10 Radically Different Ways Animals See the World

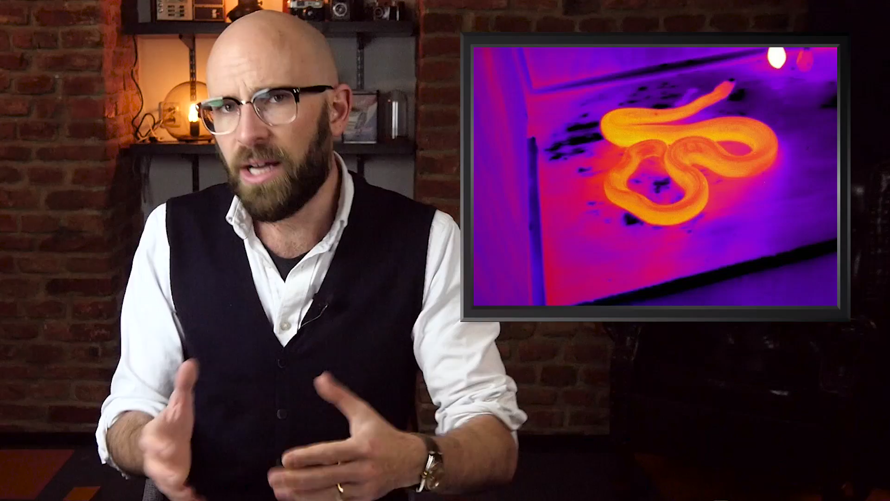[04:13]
By contrast, snakes may actually render mental images of their surroundings based on infrared radiation. Heat signatures, in other words, of hazards and prey. Vipers, pythons, and boas receive these signals from up to a meter away